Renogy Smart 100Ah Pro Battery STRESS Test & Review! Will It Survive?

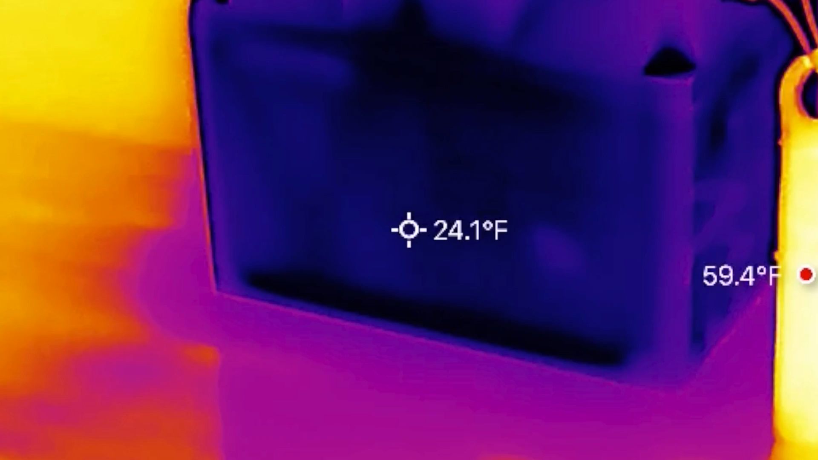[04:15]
On screen: spot 24.1°F
If we take a look at an infrared camera, you can see the battery temperature is extremely low, still 25 degrees,
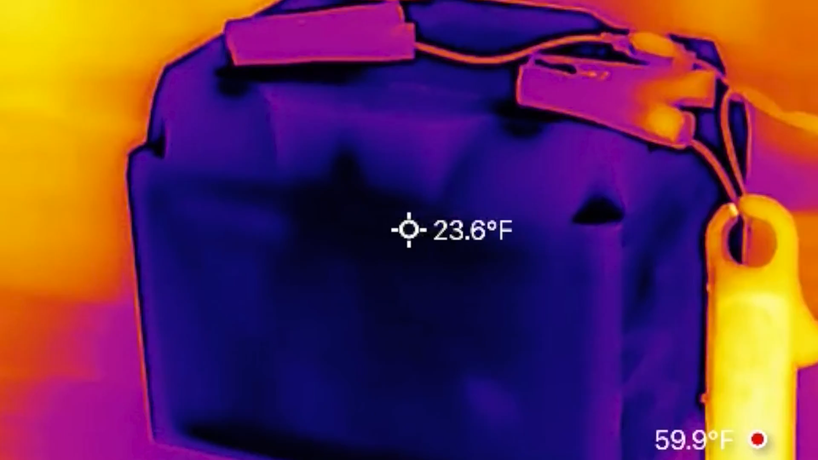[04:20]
On screen: spot 23.6°F
as the garage is currently around 60 degrees, as you can see by the secondary thermometer.
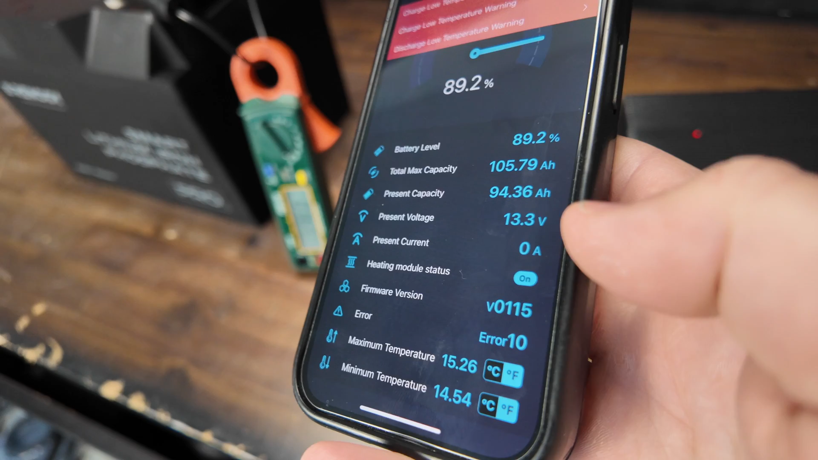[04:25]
But there is no charging current going into the battery right now, and the heating pad is still on.
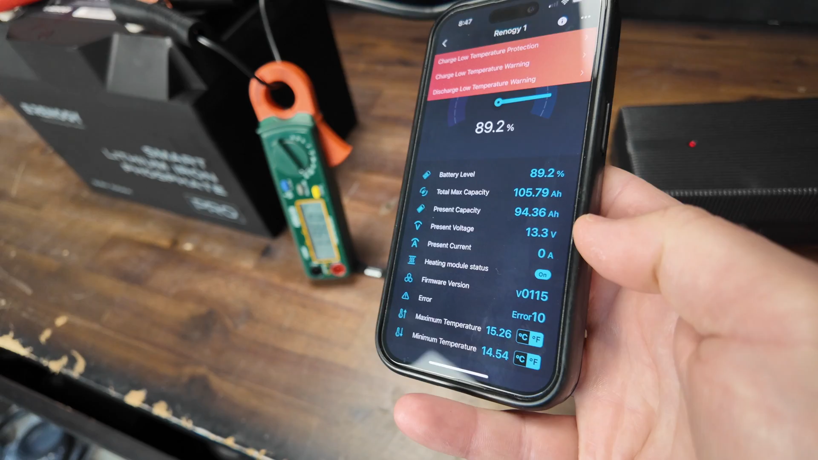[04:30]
So as again, if we look at the infrared camera, you can see the bottom of the battery is where the heating pads are on this one.
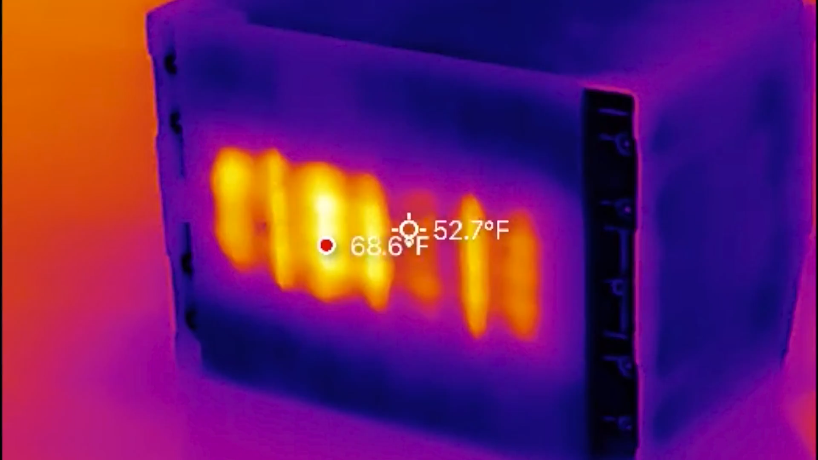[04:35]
And it's already up to about 70 degrees after 10 minutes, and the side of the battery is still extremely cold.